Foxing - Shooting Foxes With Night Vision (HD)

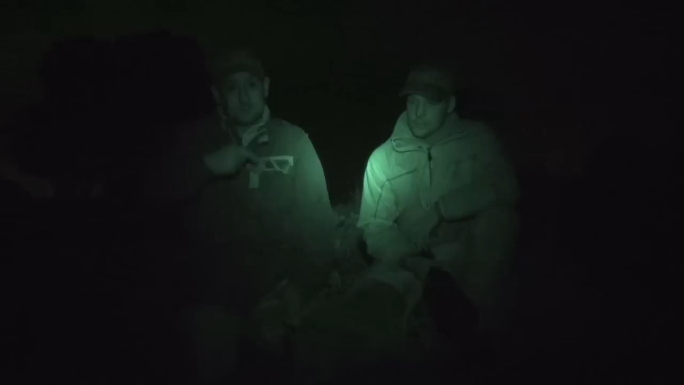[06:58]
of a U-rounders and if I'd left him any further he'd probably got all wind. So we took him here. But we've actually had a really good backstop here. You can actually see where the bullets come out of the fox and gone into the tater for us here.
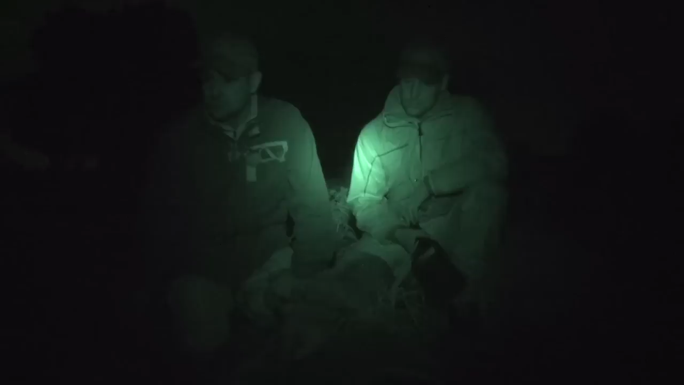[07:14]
But no, it's been, the night sights performed again.
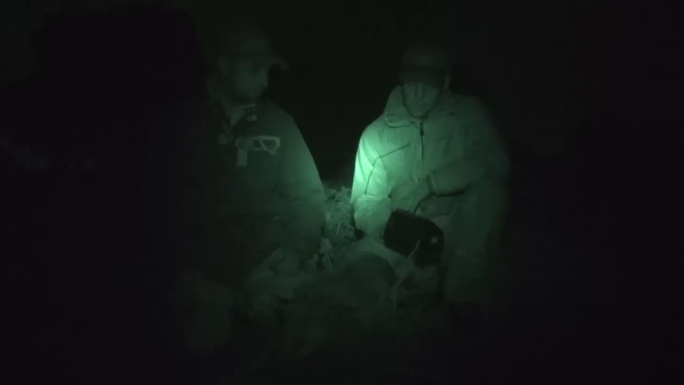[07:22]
And the spotter is absolutely fantastic. It was a good bit of kit. You can see everything clearly.
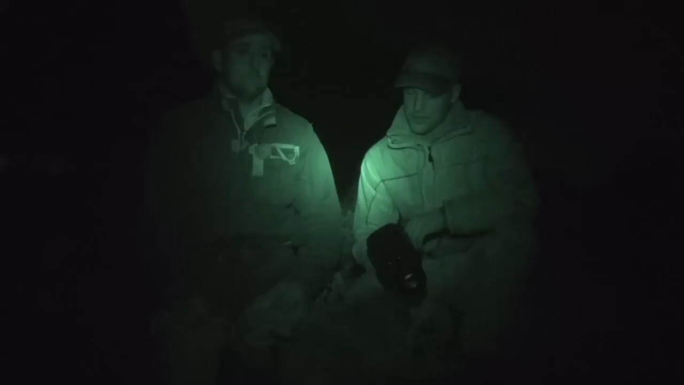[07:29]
You see what he's doing. How many throws he come over near enough?
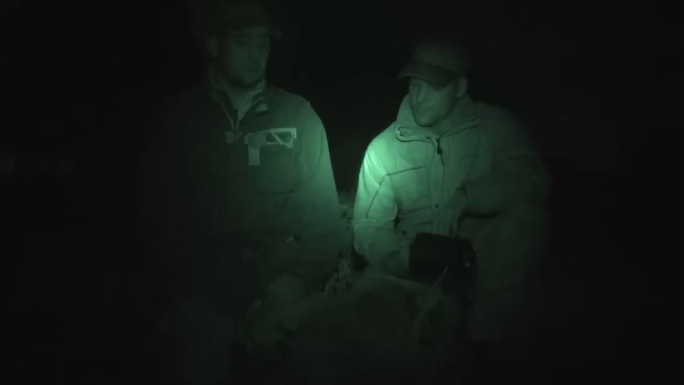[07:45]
Yeah, you do get some foxes that people have been out after them before and they've been shot at and missed or whatever that they will not stand in a lamp. So this is where this comes into its own.
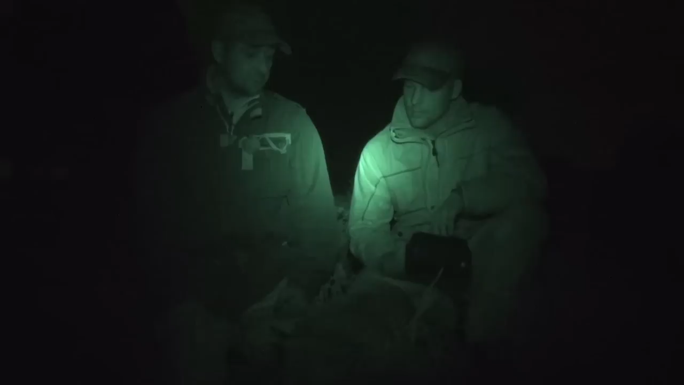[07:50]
You know, they don't even know you're there.